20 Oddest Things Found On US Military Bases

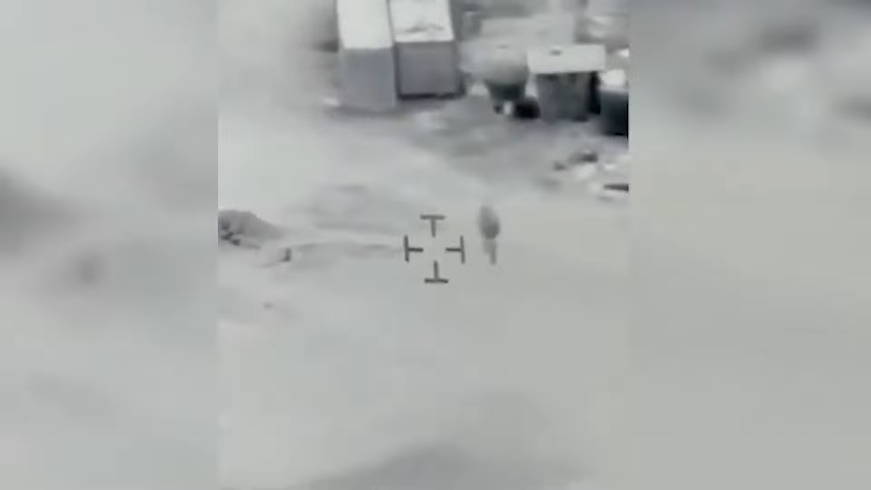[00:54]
So, back in 2018, a weird thing was caught on video in the sky over a military base in Iraq.
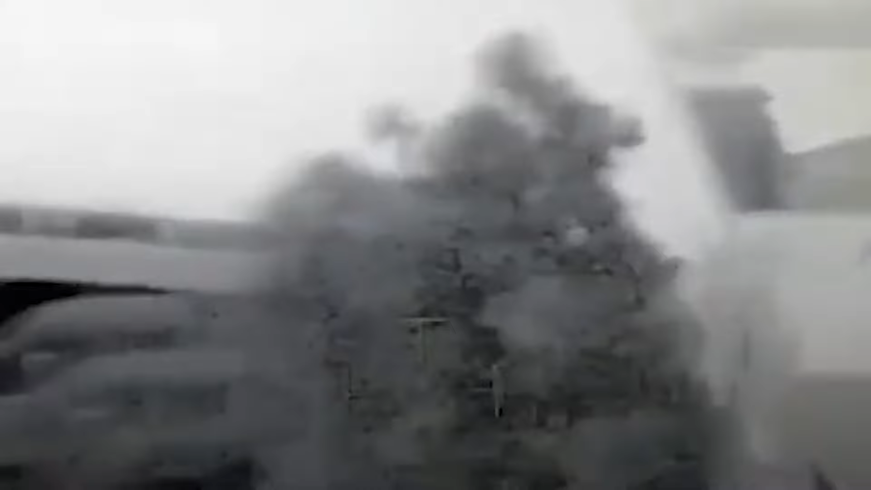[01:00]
Now, it's only recently been released, but why might that be, I ask you?
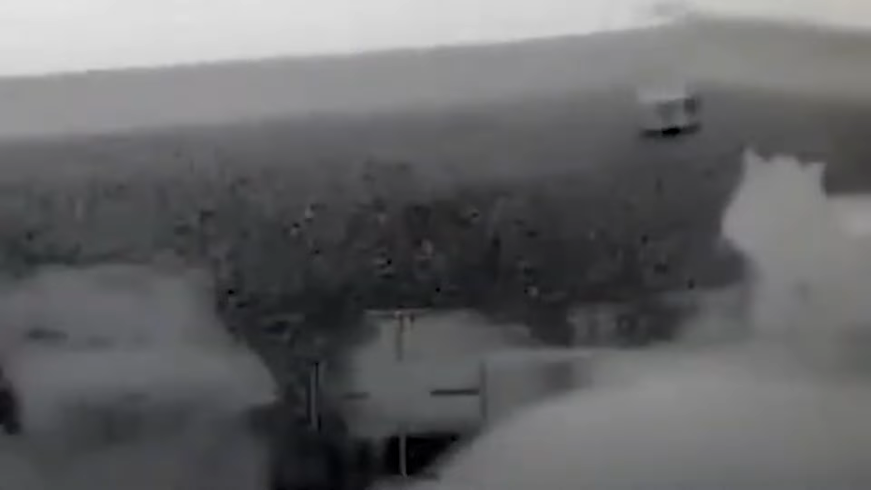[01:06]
The footage was allegedly captured by U.S. forces within the boundaries of a United States Joint Operations Base.
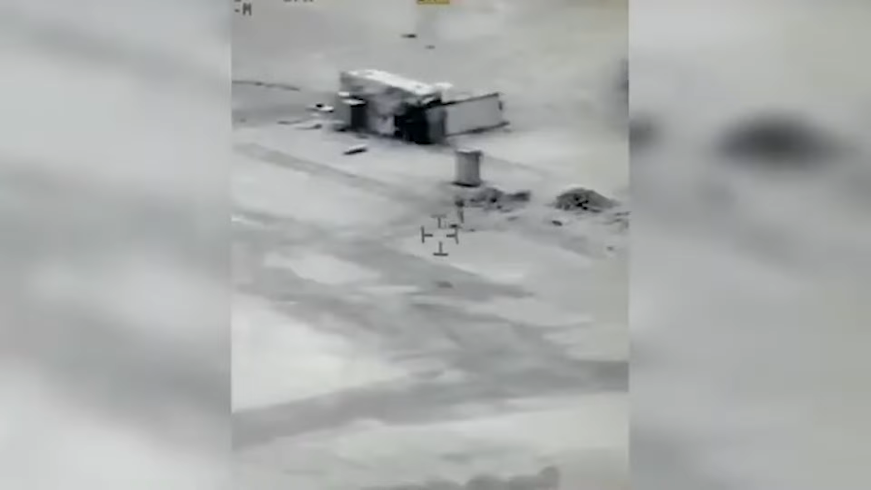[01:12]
It has been officially called a UAP.
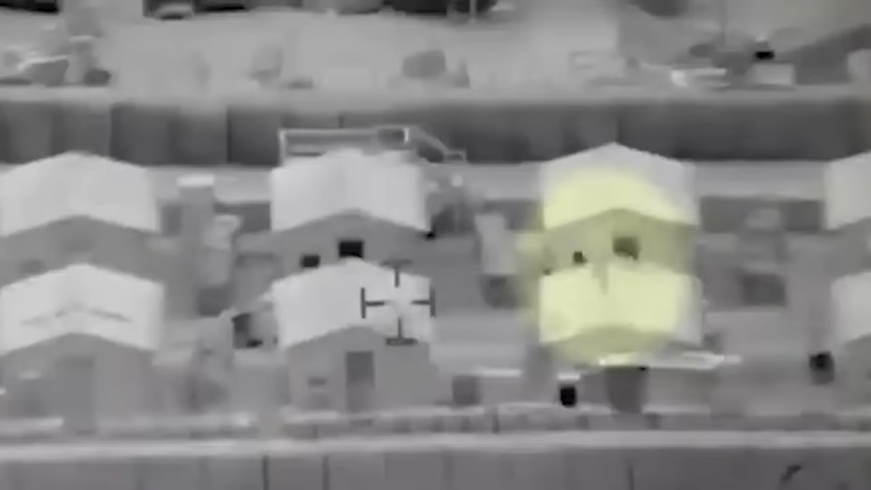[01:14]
This is short for Unidentified Aerial Phenomenon.
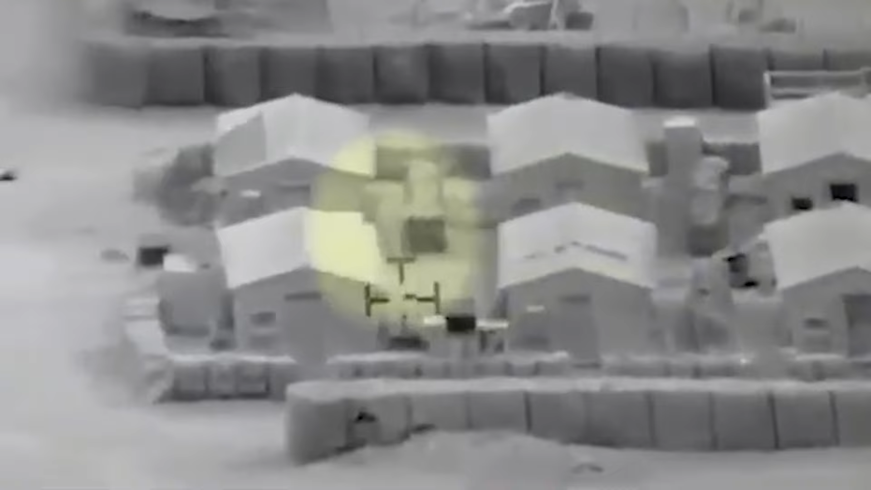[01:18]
But I don't know why they can't just identify it for what it is. I mean, it is clearly a flying jellyfish.
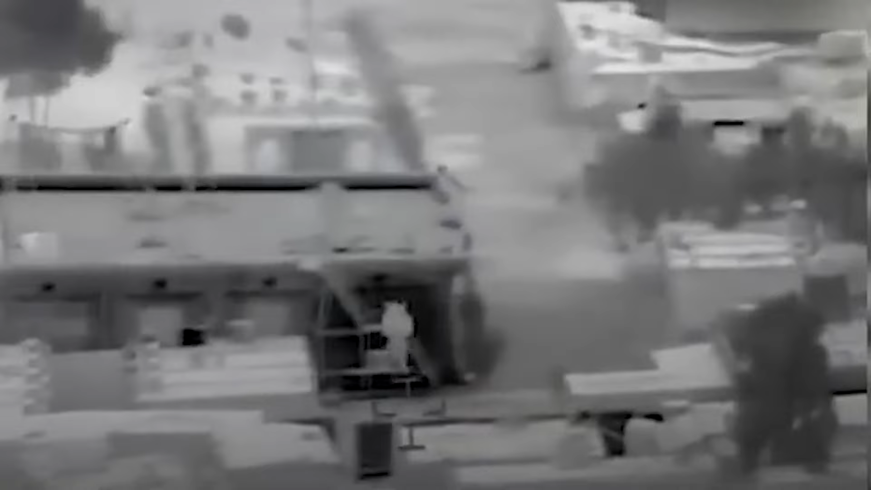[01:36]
There has naturally been a huge amount of speculation about the nature of this particular UAP. It is unlike most of the flying saucer types of UFO with which we are familiar.